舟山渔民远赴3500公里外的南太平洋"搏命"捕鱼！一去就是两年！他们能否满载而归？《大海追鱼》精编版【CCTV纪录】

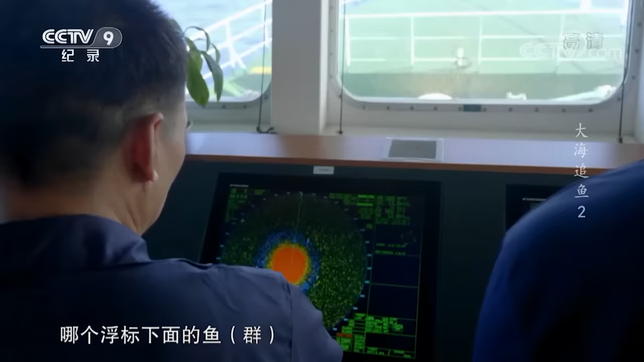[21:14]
这是我们船上非常新的一个装备，可以大大提高我们的捕捞效率。
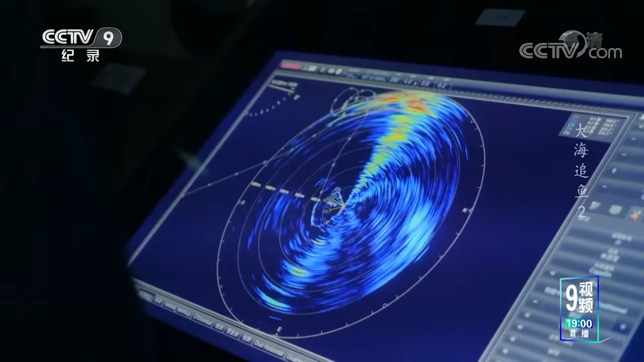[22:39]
半个多小时诱鱼深入，探鱼器测出的鱼群数量、密度和水流的速度完全符合捕捞的要求，时不我待。
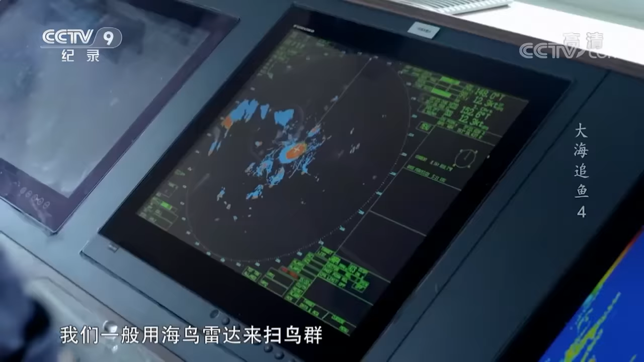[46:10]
我们一般用海鸟雷达来扫鸟群，在中西太平洋上有两种海鸟，一黑一白，